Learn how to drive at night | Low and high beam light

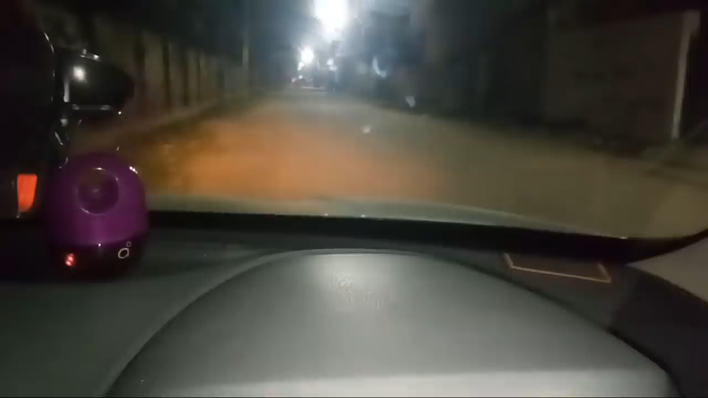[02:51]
जो passing light आप कहते हैं कि pass मांगते है time, आप ये light जला सकते हैं, इस तरह से blink कर सकते हैं,
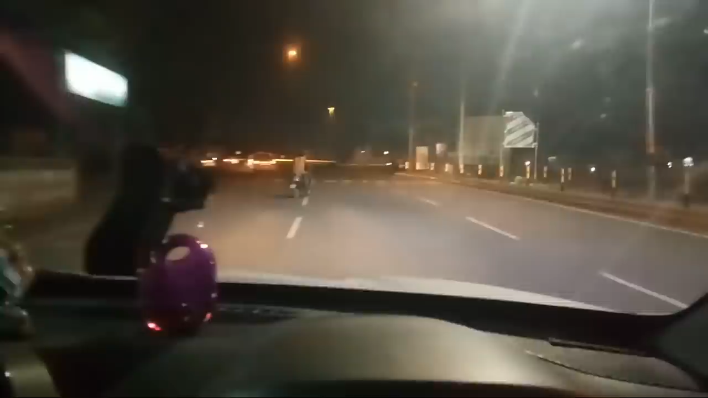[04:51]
अपनी बंद करके, सिर्फ low beam light पे ही कार ड्राइब करनी चाहिए, और साथी साथ आप अब यह देख रहे हैं, आप एक कार आगे जा रही है, अगर इस टाइम पे मैं high beam light जलाता हूँ,
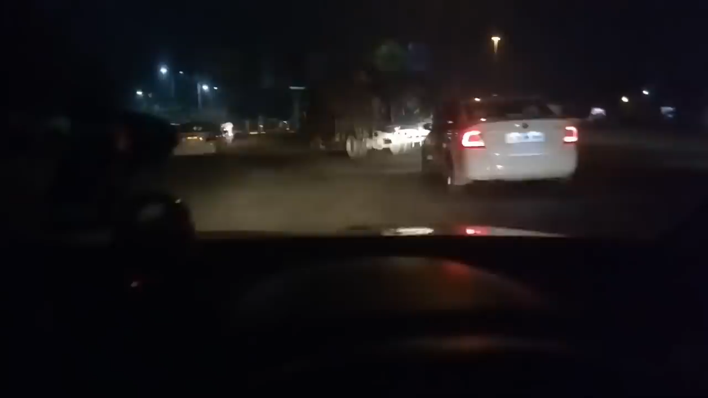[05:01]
तो भी उनको परशानी होगी, क्योंकि उनके जो IRVM है, जो rear view mirror है, उस पे उस high beam light का focus जाएगा, जिससे भी उनको driving में काफी दिक्कत हो सकती है, तो ऐसे समय में भी आप high beam light नहीं जलाएं, तो जादा बैतर रहेगा, अभी आप इस road पे देख रहे हैं, यहाँ पे मेरे को बिलकुल भी कोई other source नहीं दिख रहा है, street light का, वो दूसरी तरफ street light लगी हुई है,
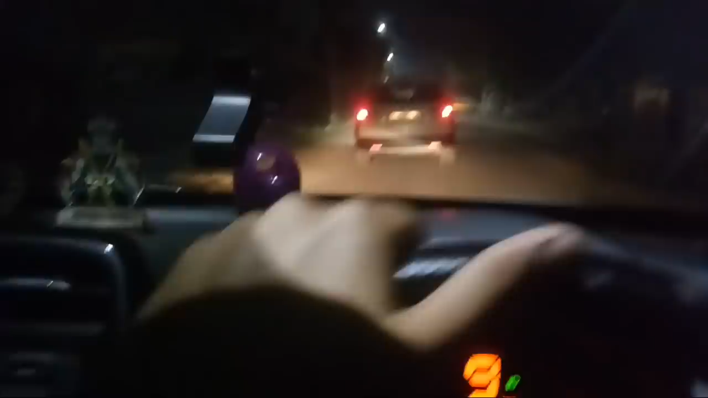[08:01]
unnecessary high beam light का use कर रहे हैं, कुछ ऐसी road हैं जहां पे gear कानूनी है, कुछ country में ऐसा रहता है, पर कह सकते हैं अपसोस,
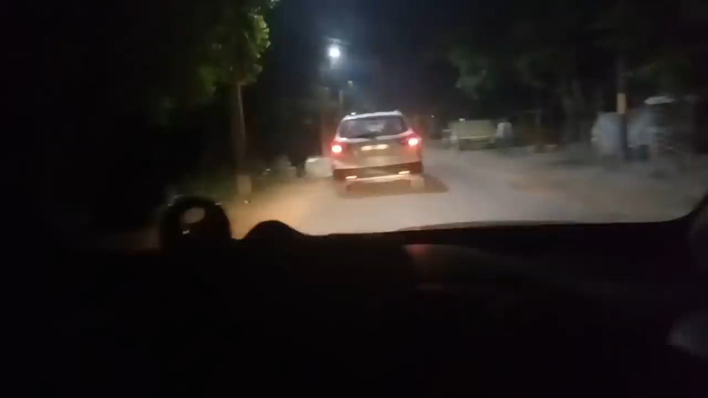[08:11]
जादर country में ऐसा कोई rule नहीं है, high beam या low beam पे कोई चलान नहीं कटता है, और अगर आपकी सामने भी कोई car जा रही है, तो आप low beam का अगर use करेंगे, high beam का use ना करके, तो आपके सामने वाली car को भी दिक्कत नहीं होगी, drive करने में,
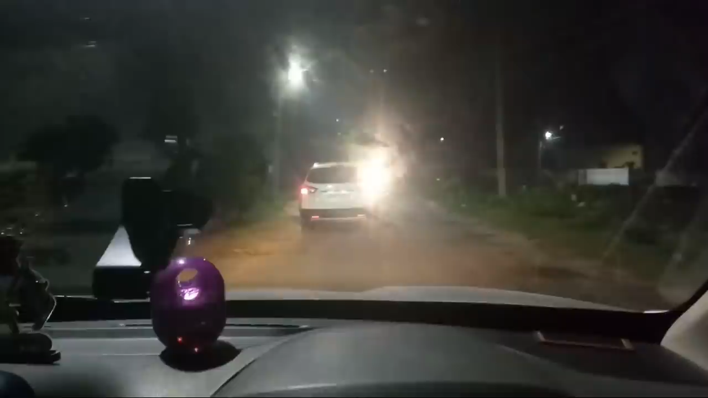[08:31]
उनके mirror पे आपकी high beam light का focus नहीं पड़ेगा, जिसके करण वो easily drive कर पाएंगे, और overtake करते समय भी, आप हमेशा सिर्फ blink करें इस तरह से, और फिर आप overtake करें passing light का use करना है अपनी,
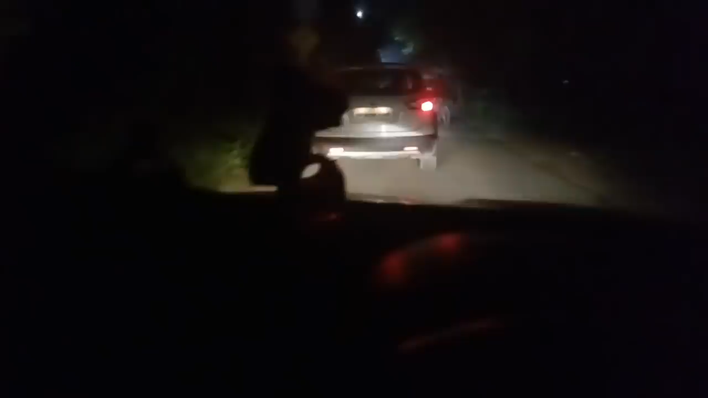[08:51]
ना कि आपको high beam light जला के on कर देना है, night की time अगर आप किसी महले,
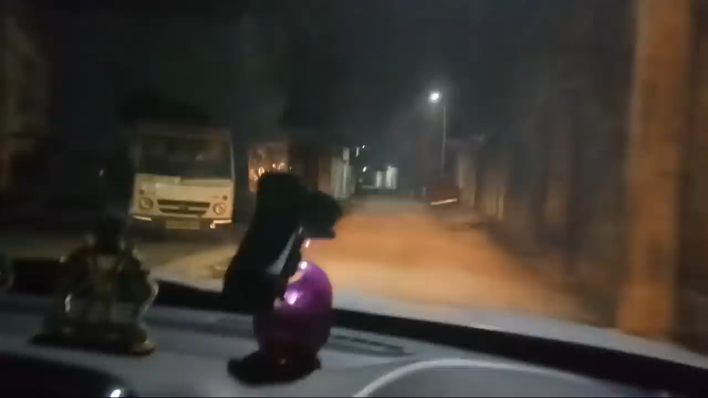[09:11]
इस से क्या होगा कि, जो horn से जो noise pollution होता है, उस से आसपास वालों को परिशानी नहीं होगी, आपको low beam light ही use करने चाहिए, जब आसपास कोई और vehicle के सामने से जा रहा हो,
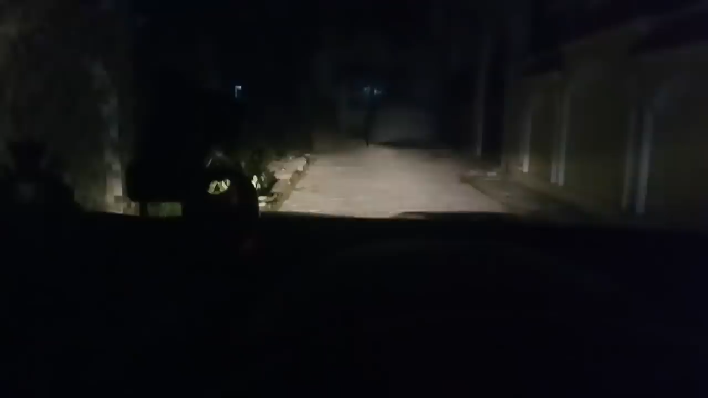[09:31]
तो यह आप देखें, focus इसका अभी आप देख रहे हैं, कितना नीचे की तरफ है, और अगर आप high beam light जलाते हैं, तो आप देख सकते हैं, किस तरह से focus है,